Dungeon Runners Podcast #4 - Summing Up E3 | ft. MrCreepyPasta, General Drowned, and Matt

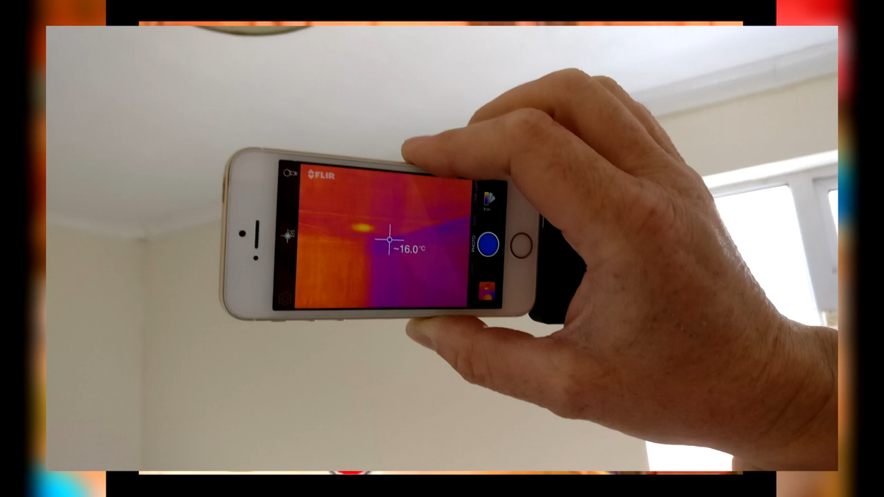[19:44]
On screen: spot 16.0°C
and he's like yeah through that ceiling plaster right there is where the bees hive is